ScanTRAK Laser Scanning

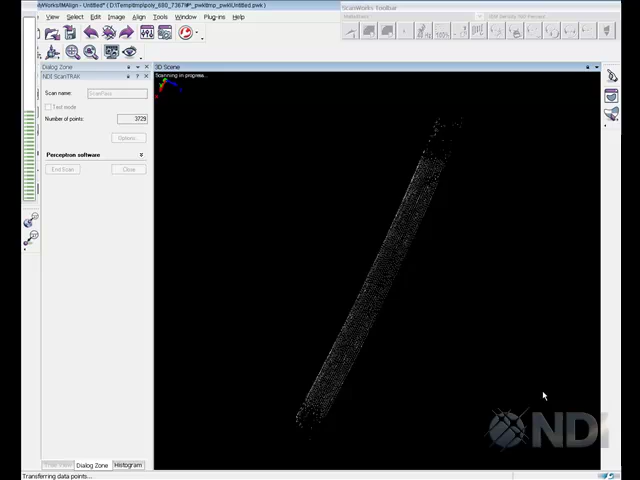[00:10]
One of these accessories is the ScanTrack Laser Line Scanner.
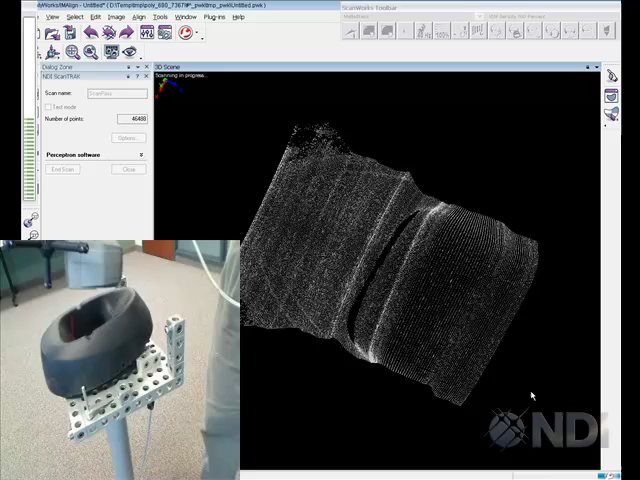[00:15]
This lightweight ergonomic laser scanner features effortless phase switching, as well as a dynamic range of material that it can scan
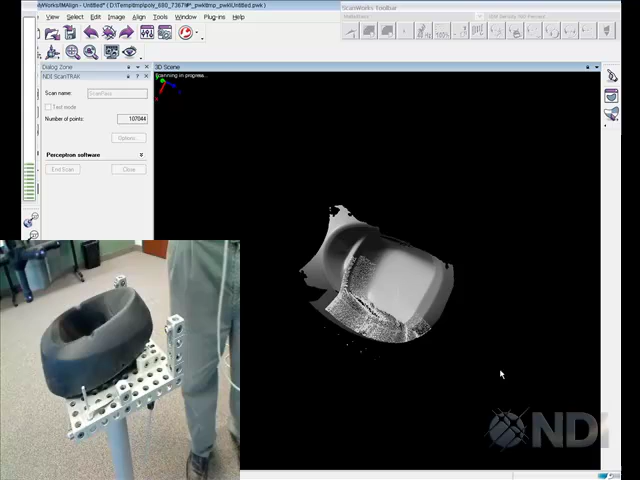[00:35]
from shiny black to flat black, as you can see in this example,
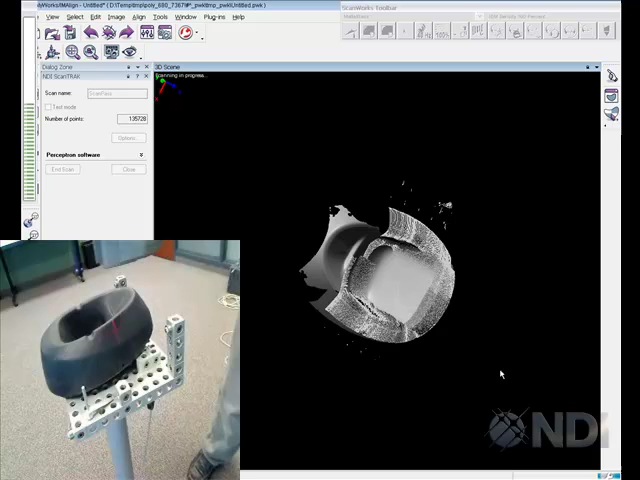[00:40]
all the way up to shiny chrome. With the NDI Optotrack Pro Series, you can make use of dynamic part referencing.
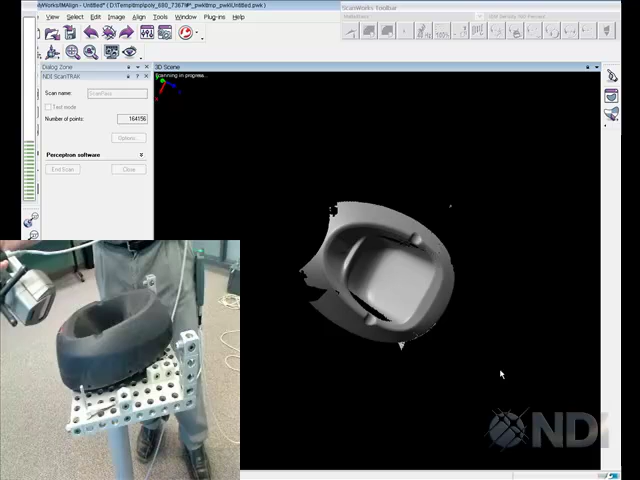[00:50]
Dynamic part referencing is a tool that allows you to either move the part or move the tracker to expand your measurement volume,
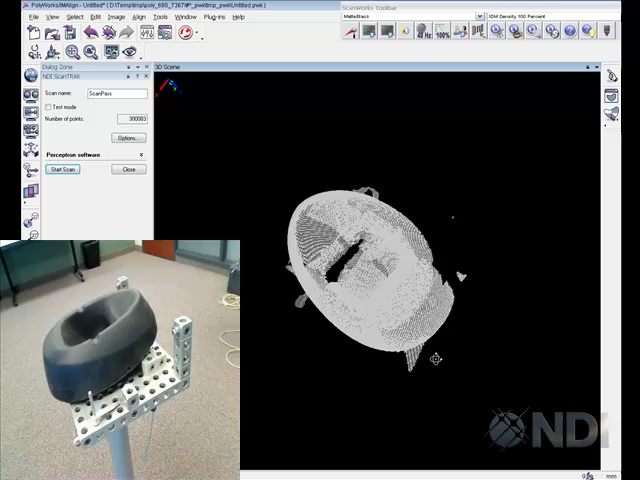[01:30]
This lightweight handheld laser scanner is designed to be used on the shop floor or in a quality inspection lab.
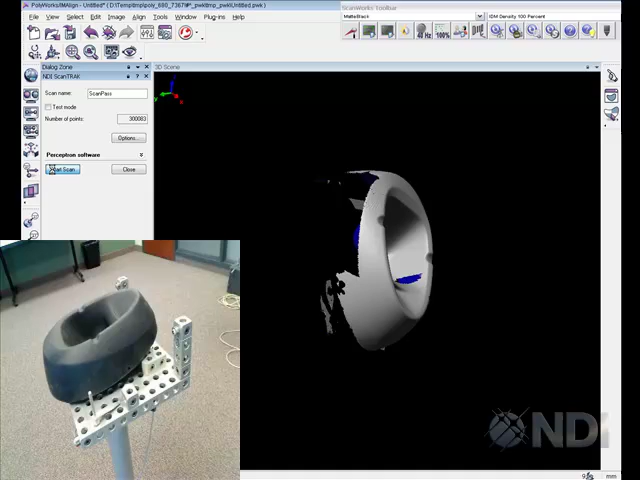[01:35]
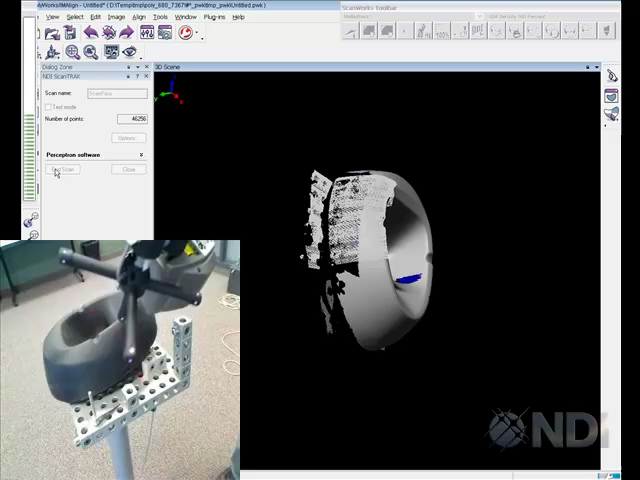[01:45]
This scanner is well suited for reverse engineering applications,
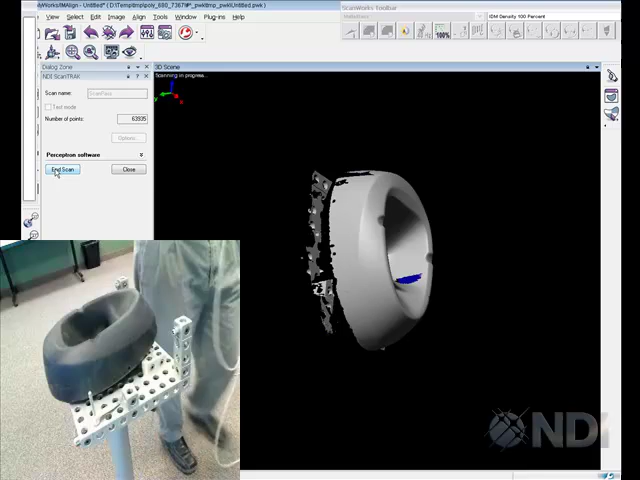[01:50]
as well as part to CAD inspection, as well as inspection without CAD.